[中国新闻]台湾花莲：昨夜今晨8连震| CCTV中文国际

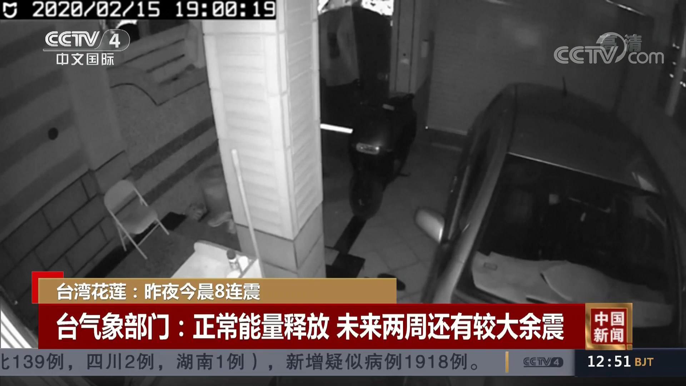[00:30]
从监视器画面可以看到，随着一声巨响开始强烈震动，车库里的轿车也有晃动，室内的吊灯大幅摇摆，餐厅内的顾客马上一阵骚动，想要往外跑。